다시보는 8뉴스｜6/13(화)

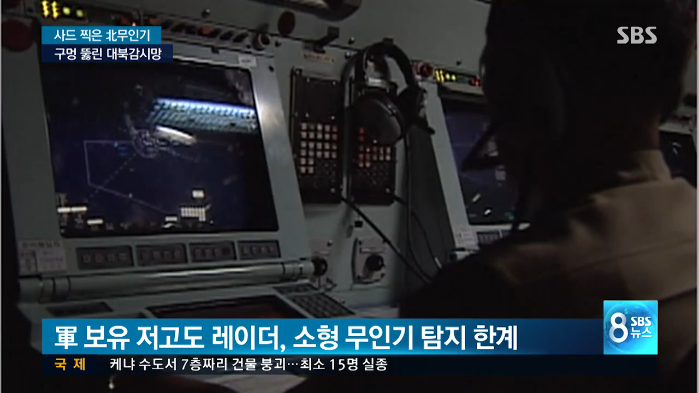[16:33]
크기가 1, 2미터에 불과해 세워도 비슷해 보이는 소형 무인기를 탐지하는 데는 한계가 있었습니다.